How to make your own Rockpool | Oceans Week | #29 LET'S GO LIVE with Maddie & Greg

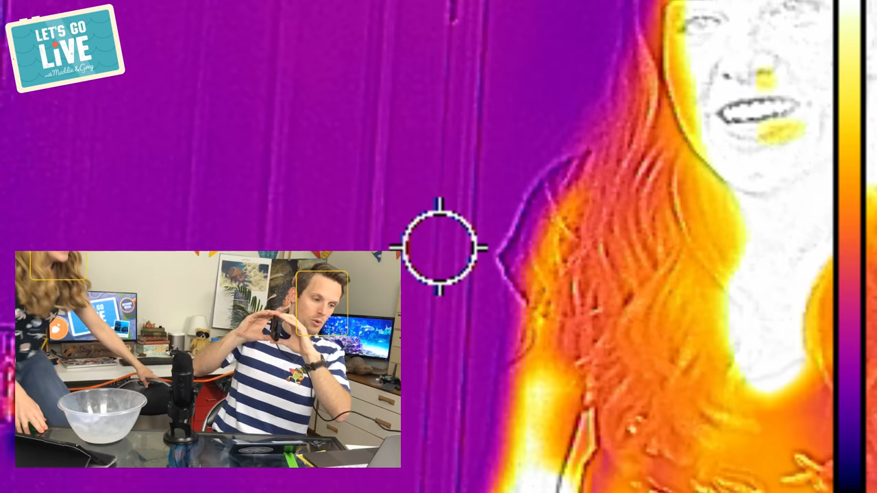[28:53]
yeah so let's see your hand first mads all right then so i'm going to show this is my hand as it currently is
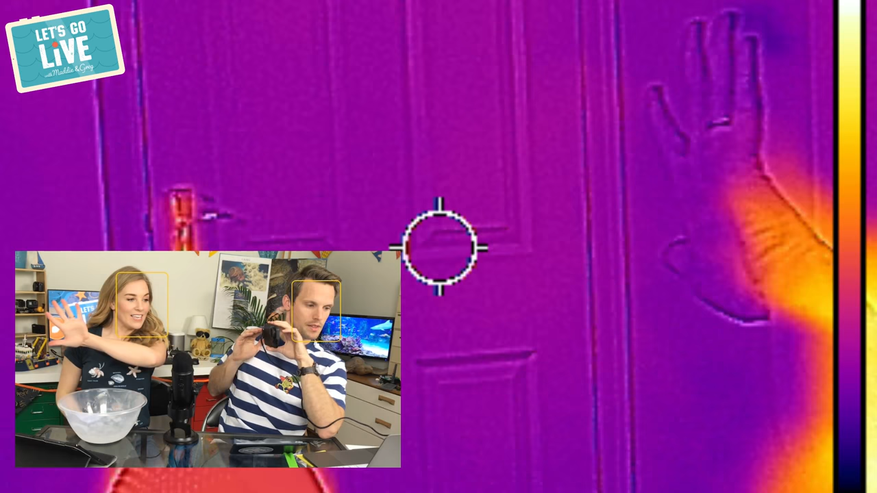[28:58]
this is oh i've already touched cold things oh let me show you yours here we go here's
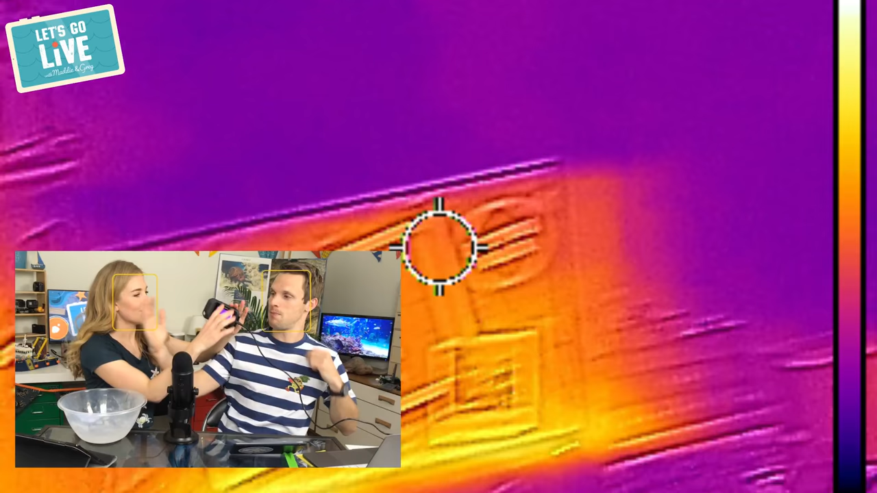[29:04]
my hand there you are that's my hand hello so you can see that greg's hand is mostly orange uh and that shows us that it is warm
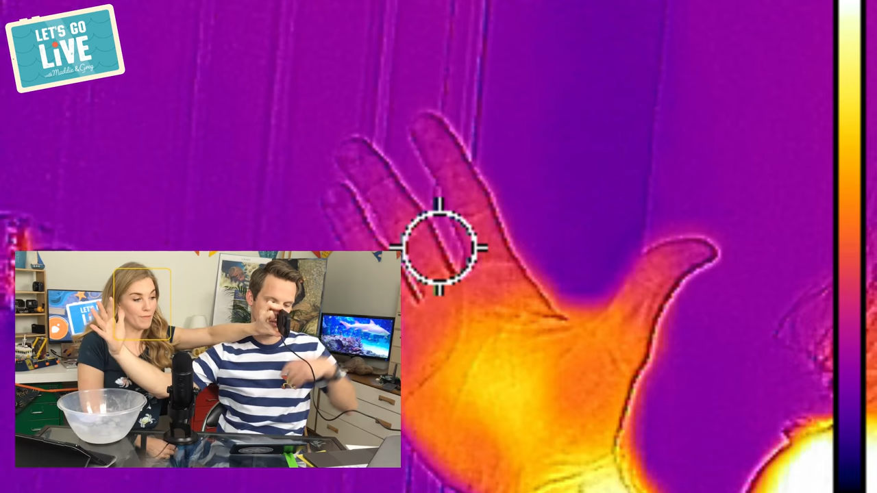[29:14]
it is currently warm right so what do we have so whoa look how dark
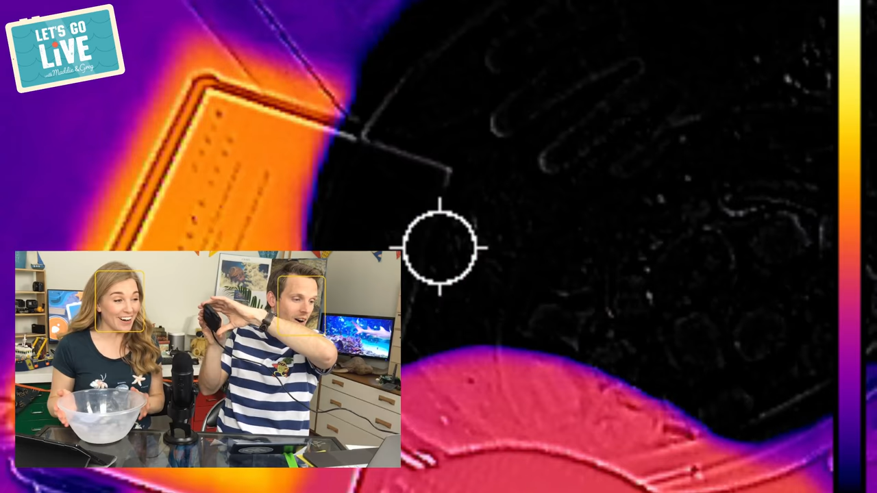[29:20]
that is so in this bowl i have put uh ice water and this is going to represent the frozen coast and our frozen seas and it's going to help us explain how animals that live there keep warm so you're just going to recalibrate okay your hand next to it
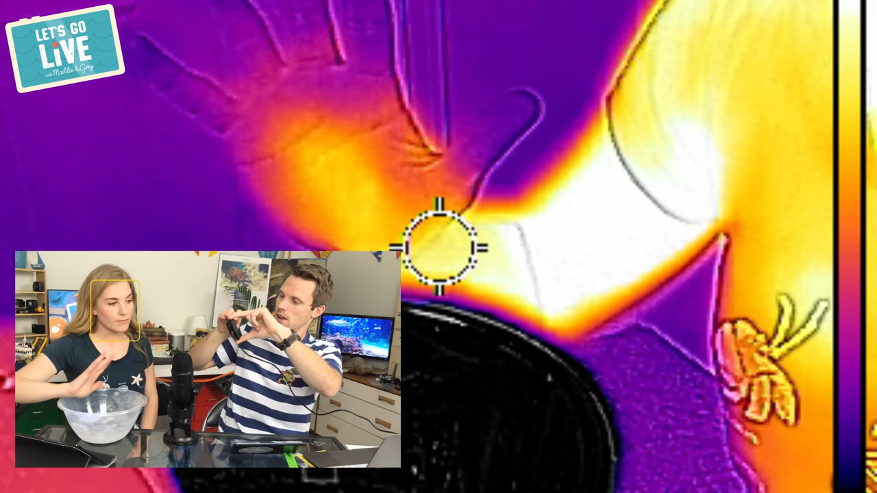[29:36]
just recalibrate oh there you go that's better isn't it so now you lost the
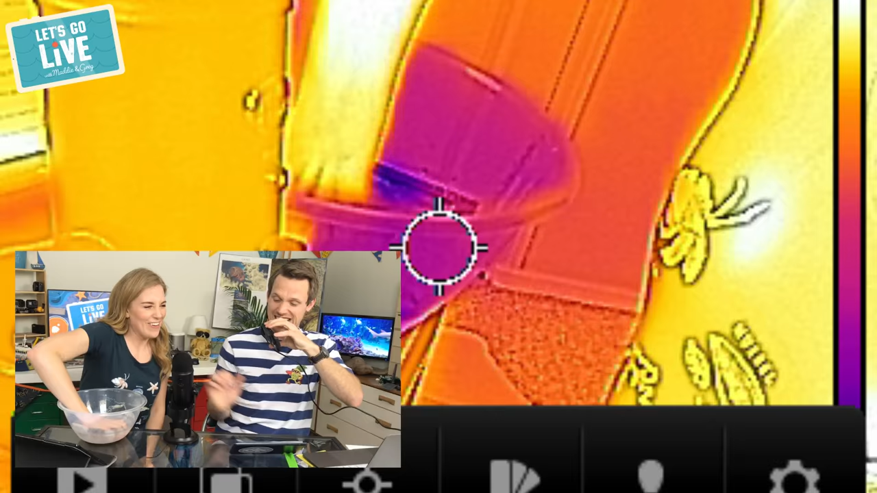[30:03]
okay okay take it out let's see what happens oh
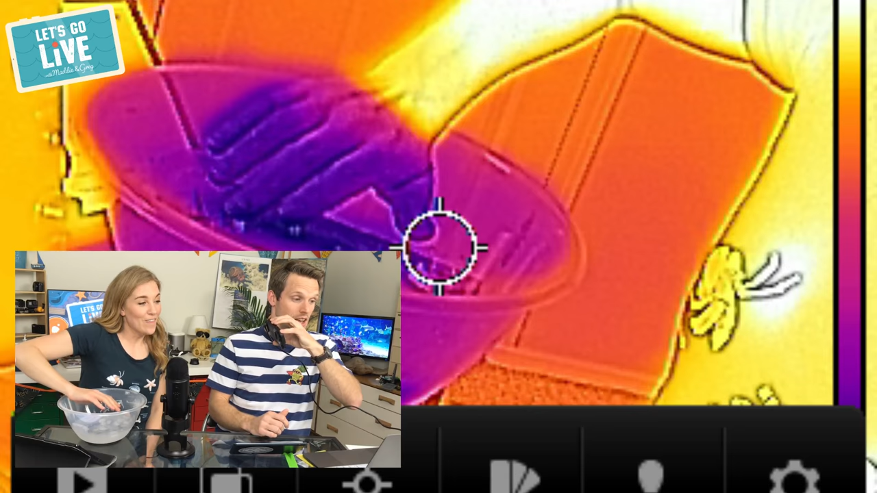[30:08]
that's amazing that is so cool so you can see that without the
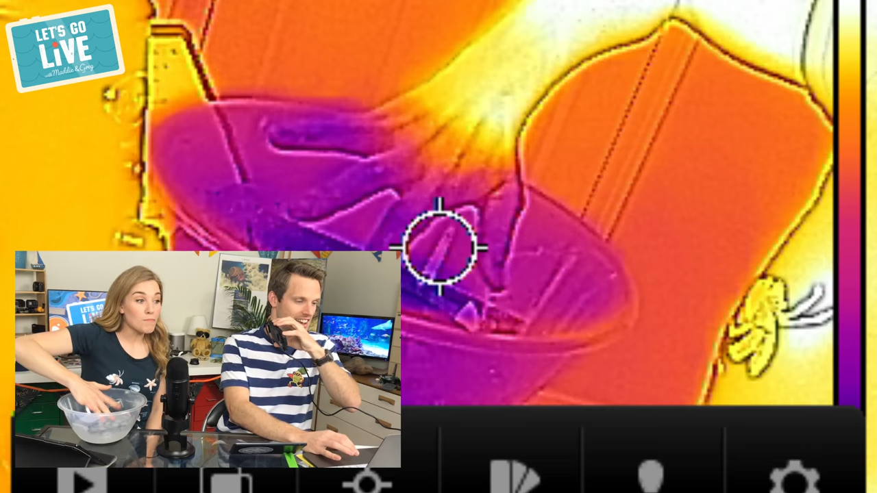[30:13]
protection of a fluffy coat or gloves my hand has instantly got really cold
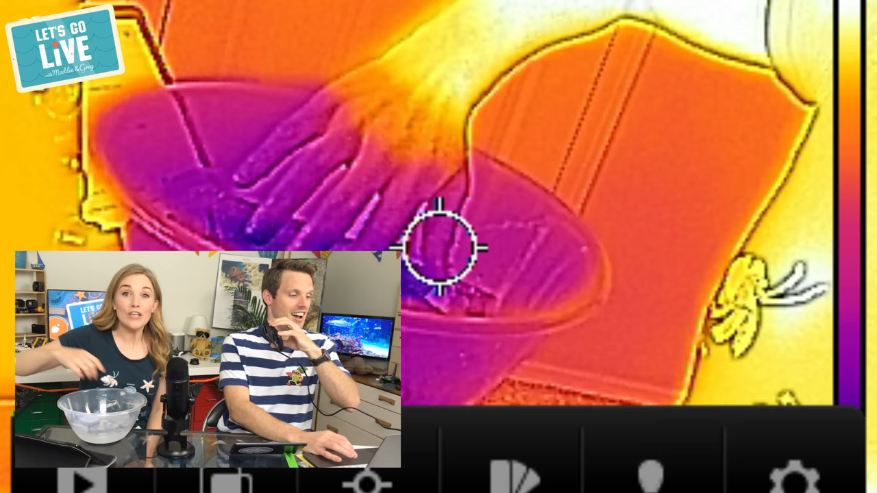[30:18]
so what do the animals do well that is so amazing so the animals like both
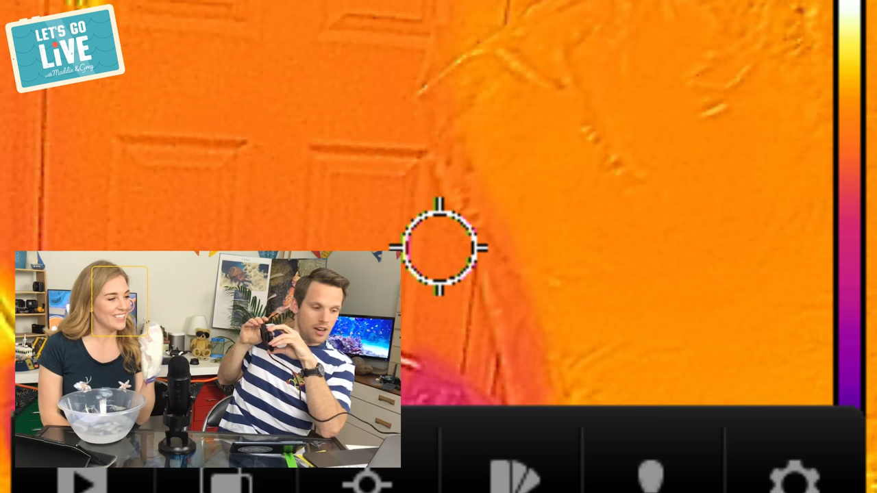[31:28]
have a look at your hand first whoa look so already it's not as bright white and yellow as it was
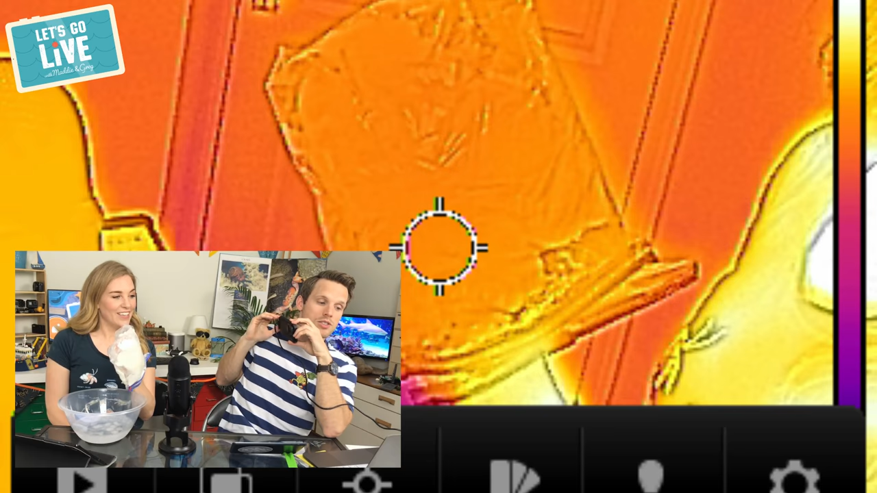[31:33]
no and that's because it's it's trapping that heat inside okay i'm gonna we think we're back
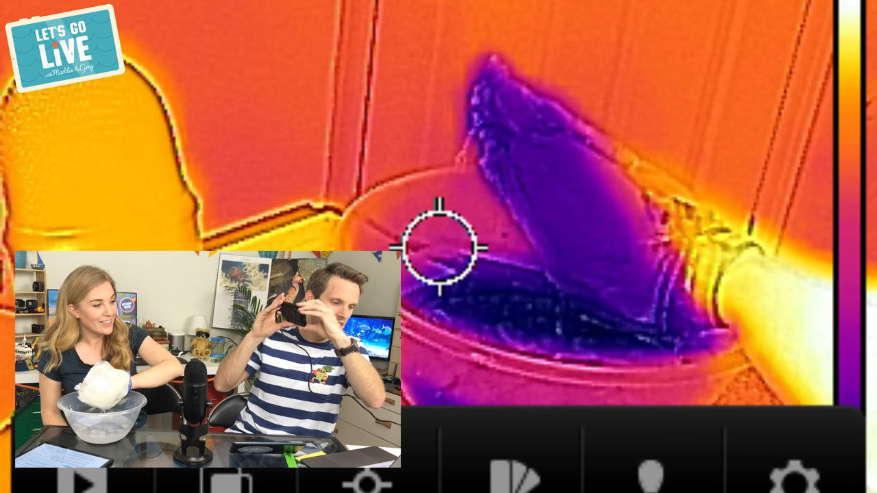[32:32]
the blubber glove is cold but if we look at my
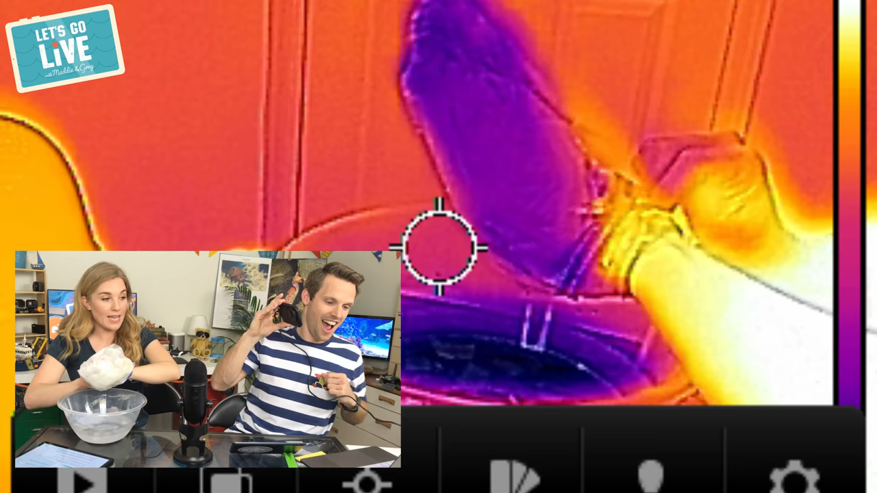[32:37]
hand inside it will still be warm it worked wow that is
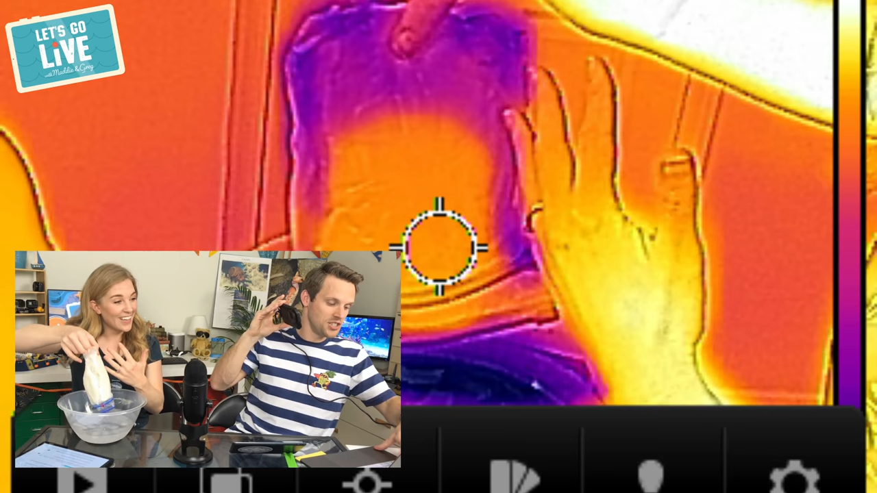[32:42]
so good oh my goodness that shows it so well that is so so good right i'm unplugging that camera because that's the one that's causing us issues go